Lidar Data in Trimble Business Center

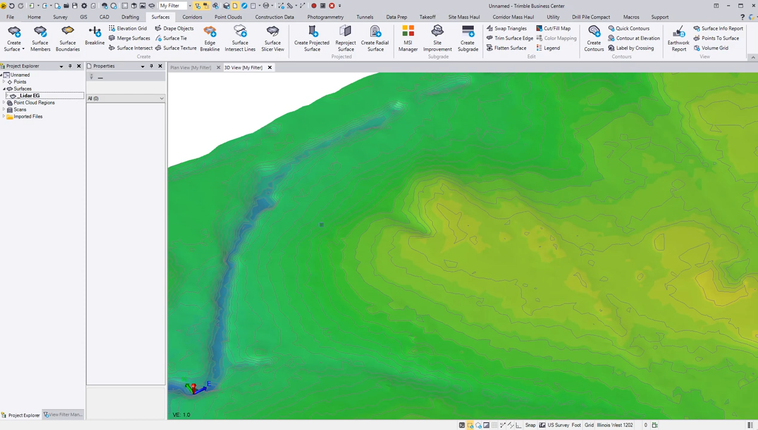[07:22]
And then if I hold down the shift and control and use my wheel, I can exaggerate that scale if I wanted to, if I want to see it.
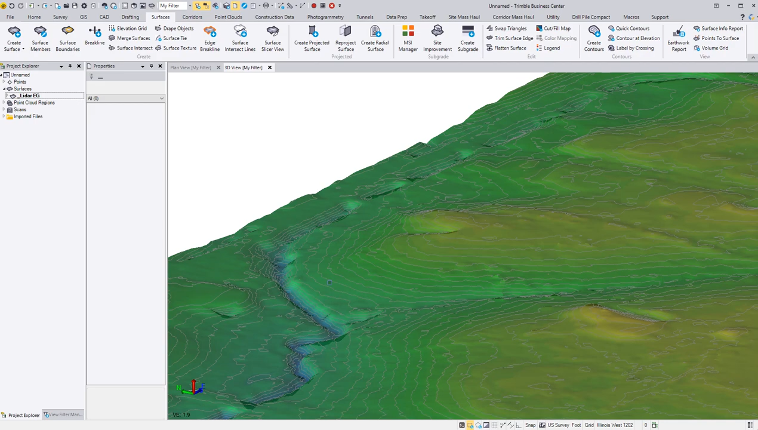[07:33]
I can go back down to vertical exaggeration of one. At the same time, if I want to do a surface slice through here, at the top here, there's a surface slicer.